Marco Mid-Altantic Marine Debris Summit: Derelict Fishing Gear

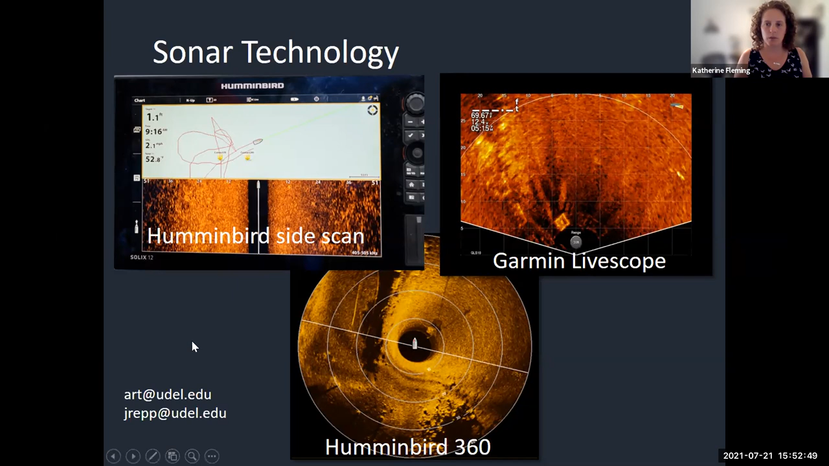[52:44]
Um, and so sometimes the boat would move before it finished the actual rotation, and so that was a little bit harder to understand where the pots were on the display screen compared to what was on the water. But the LiveScope and the side scans worked really well. Um, and then so again, our process was to have our volunteers picking up their equipment.